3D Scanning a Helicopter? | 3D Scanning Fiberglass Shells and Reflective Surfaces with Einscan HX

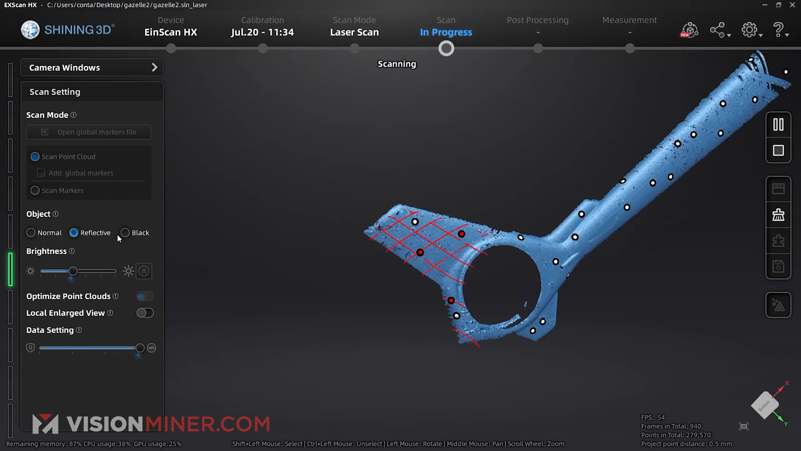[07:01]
Now you'll notice the laser lines.
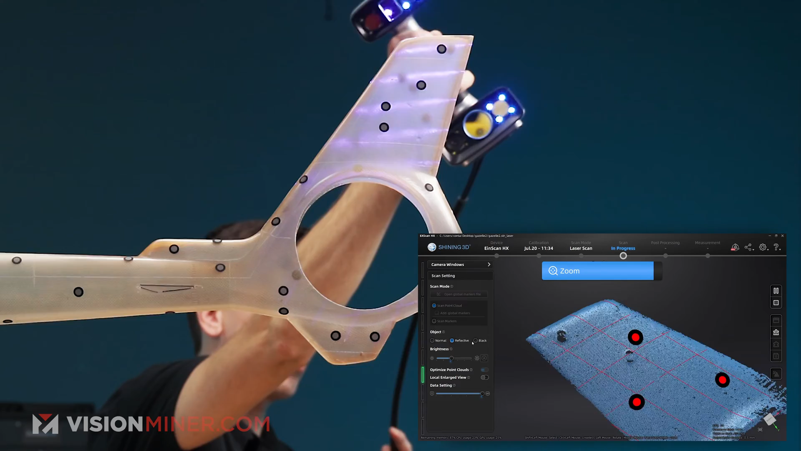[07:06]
Like you can see those little gaps. And if I hit the little zoom button here, it zooms in my viewing window. So I can really see everything that's going on there.
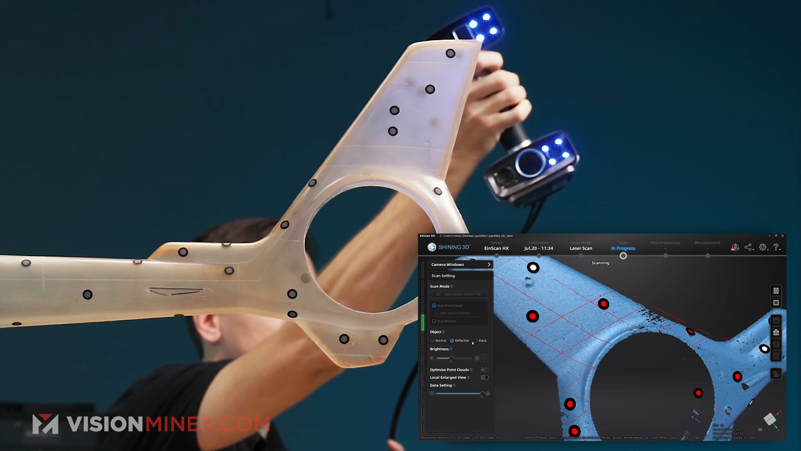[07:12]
And it's funny because some of these markers are not actually getting picked up,
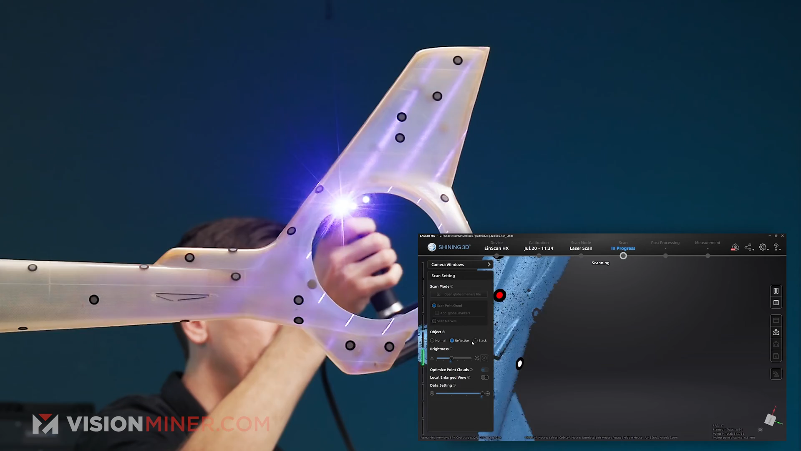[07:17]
but you can see all those little areas where I just need to get a little more.
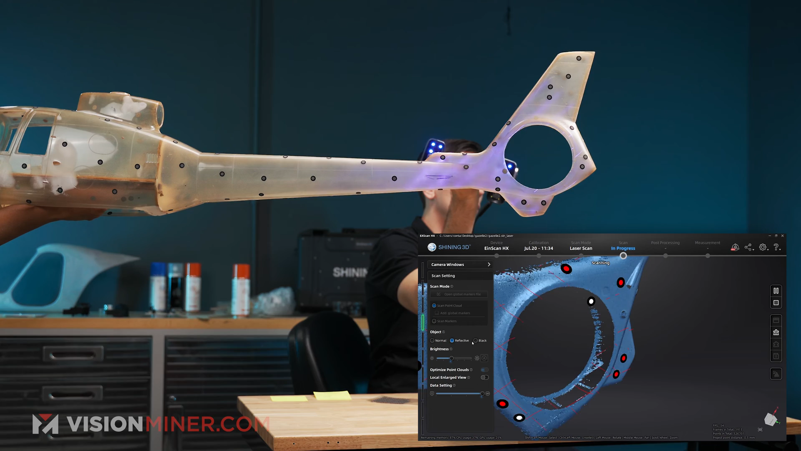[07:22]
And I'm going to have Jay slowly rotate the, just the back end.
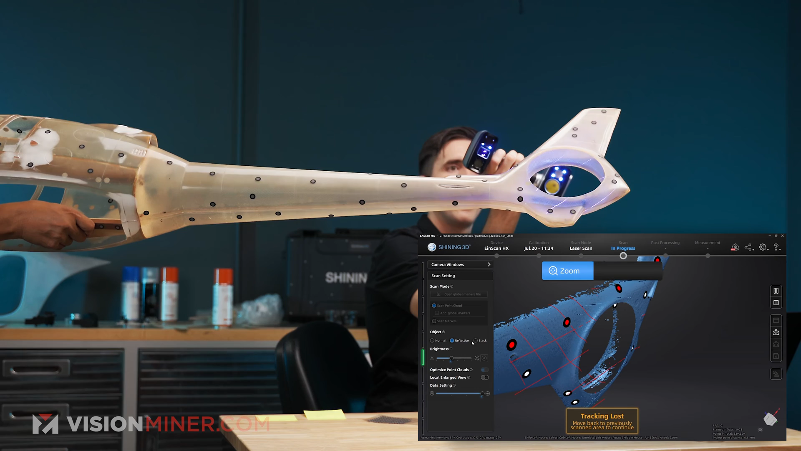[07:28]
Let me zoom back out a little bit. I'll get the top half.
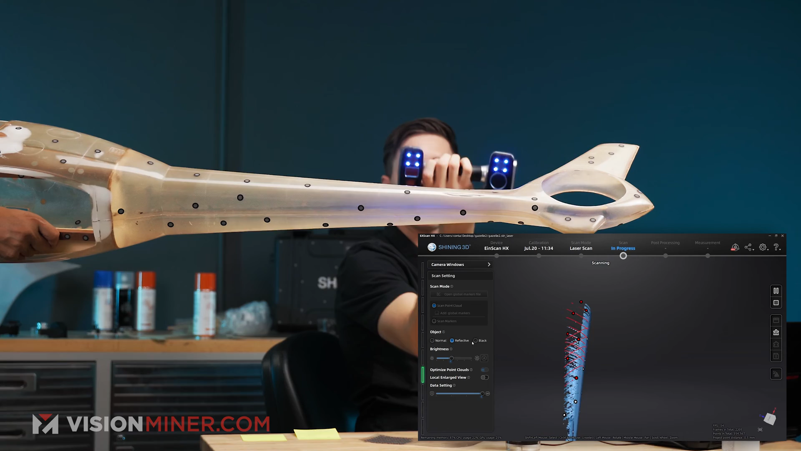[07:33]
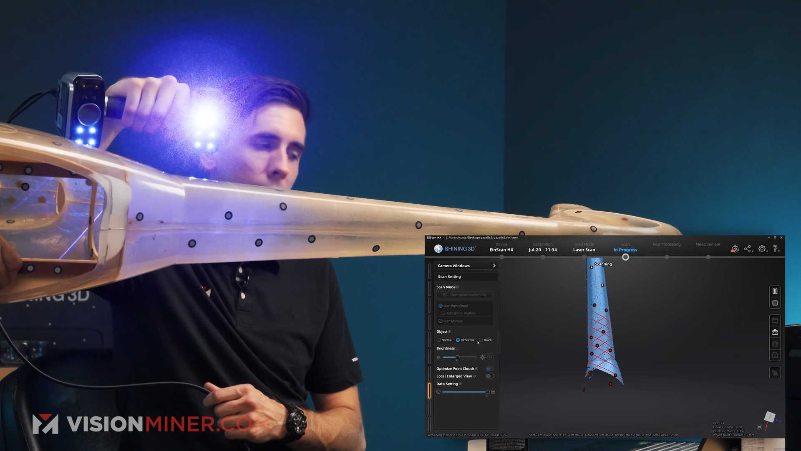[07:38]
All the way back up here. And the more time I spend on an area, the better the data gets.
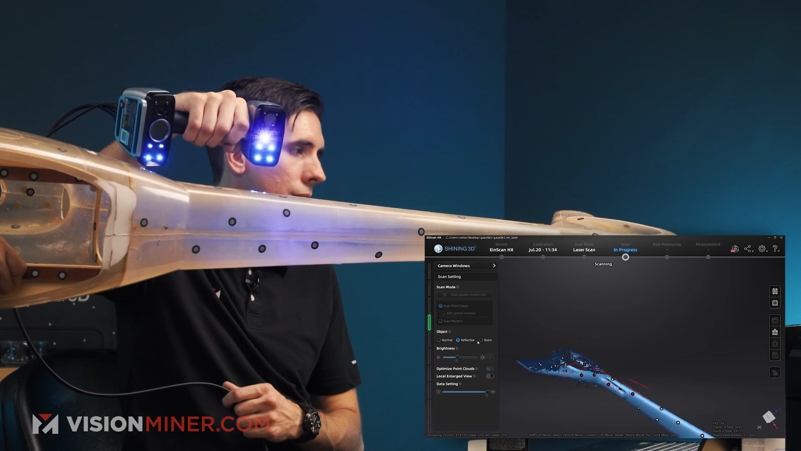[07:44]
Easy to see that. Now let's go all the way to the other side and lift it up a little bit so I don't get the table.
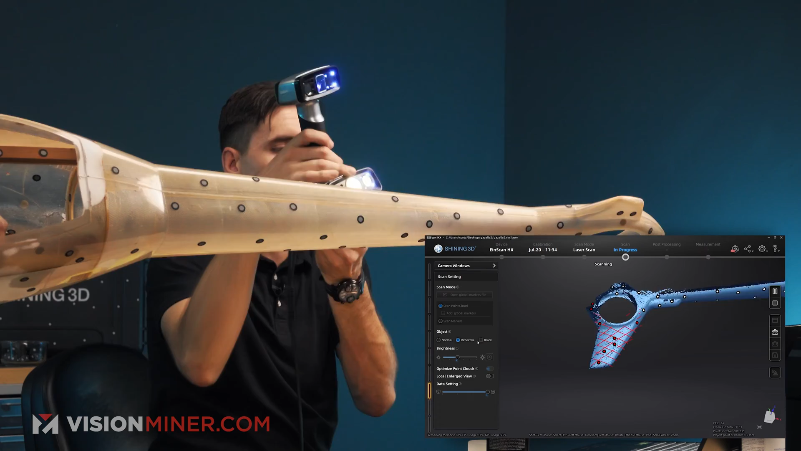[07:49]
Oh yeah, look how fast that's just picking that data right up.
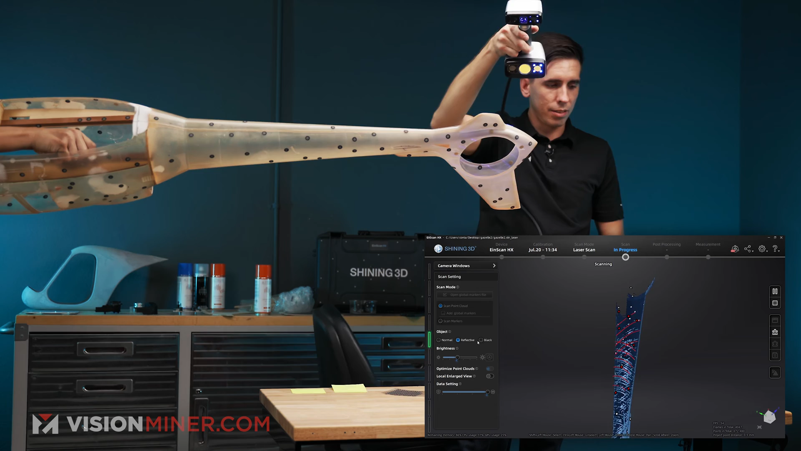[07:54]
This is ridiculous. This is just awesome.
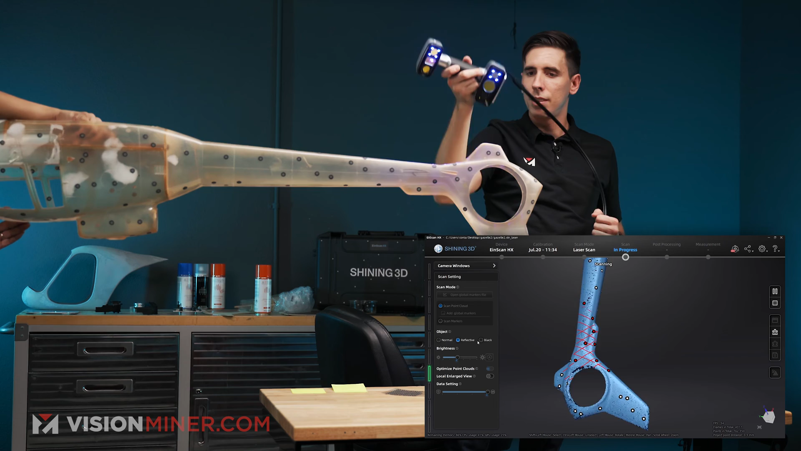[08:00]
All right, right there's good. Okay, now we're running out of markers.
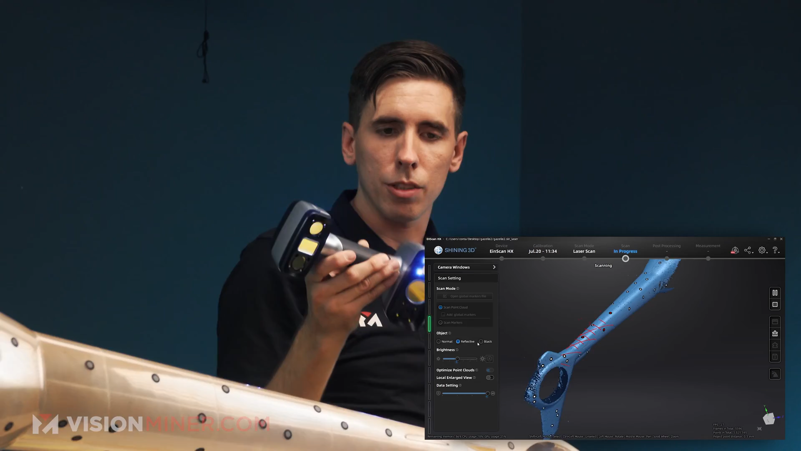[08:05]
So I want to put it right here, back that way a little bit so that I can get, yeah, perfect up a little bit.
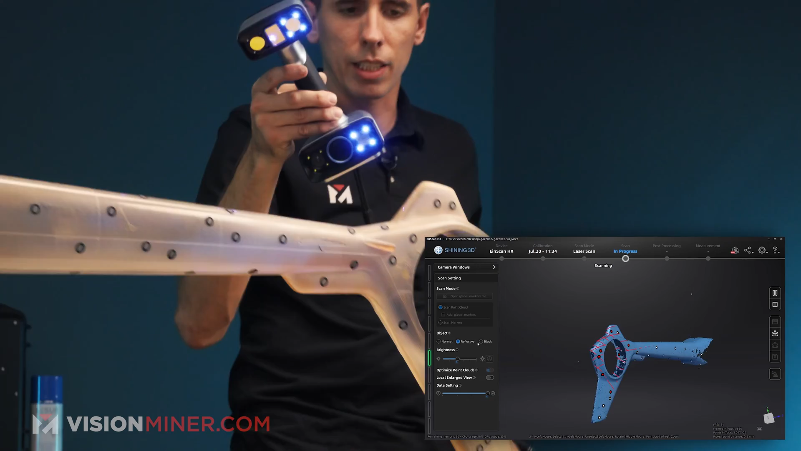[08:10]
Sweet. All right, as long as I can keep three markers in view, in full view, then I'll be able to get the data I need.
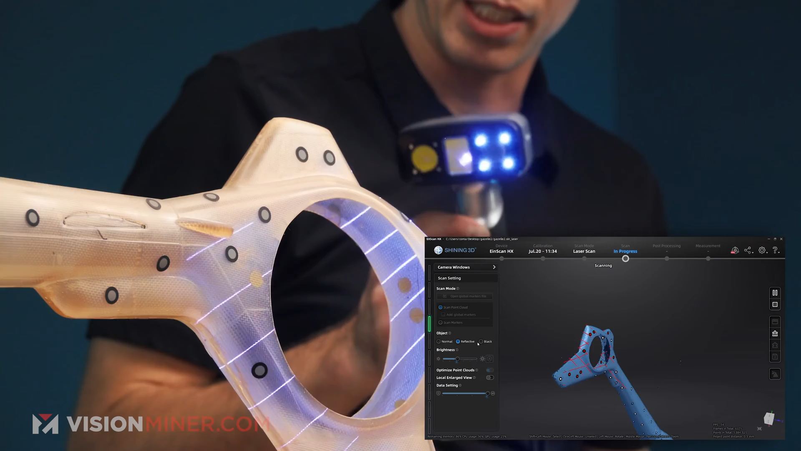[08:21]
Managing distance, always important. It's getting a little too close there, as you can tell by the data indicator on the left side of the screen.
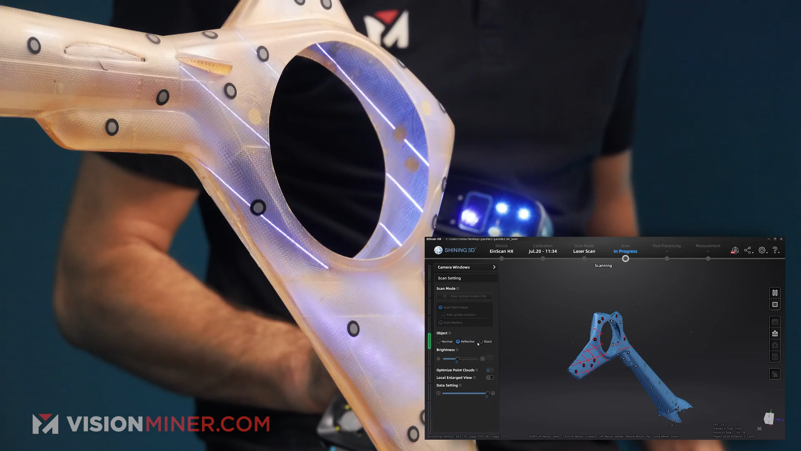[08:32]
Okay, I'm gonna get this top section a little bit more.
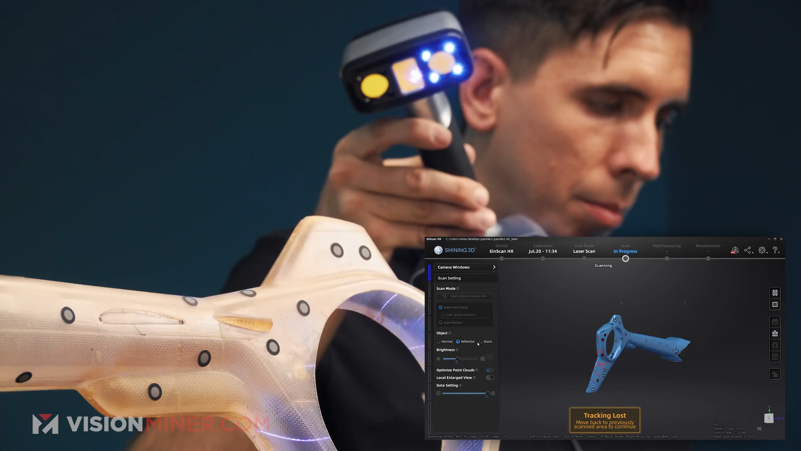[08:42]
Looks like I'm still missing a little bit of data up there. So let me give it a spritz.
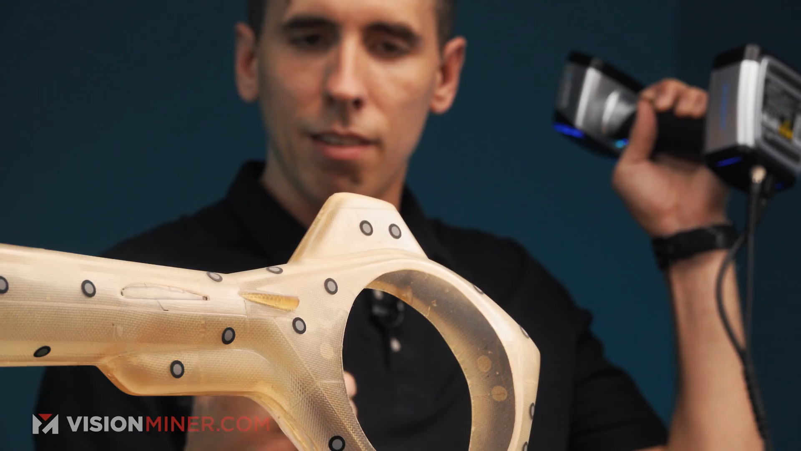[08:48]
I'm gonna point it at the ceiling, spritz it, and now you can see it's lagging a little bit,
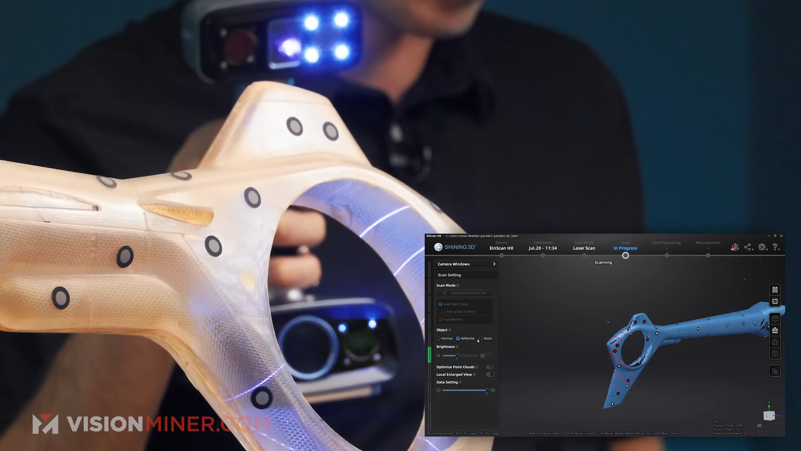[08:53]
probably because the spray was just still on top of the markers there.
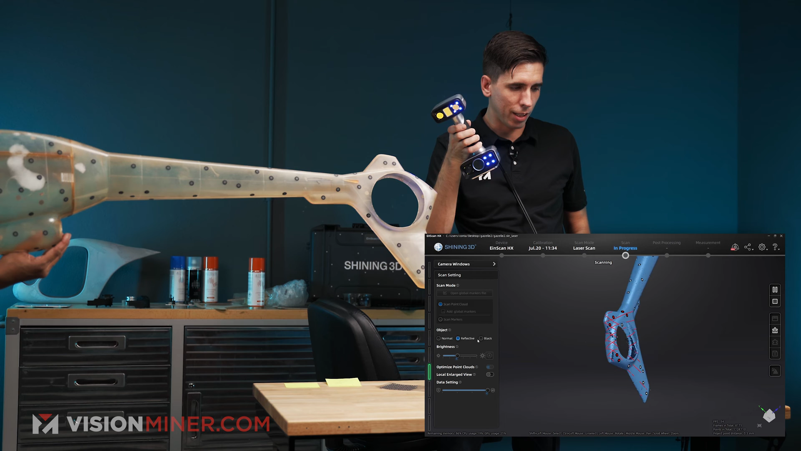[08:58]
So it's not getting as good of reflections off of it.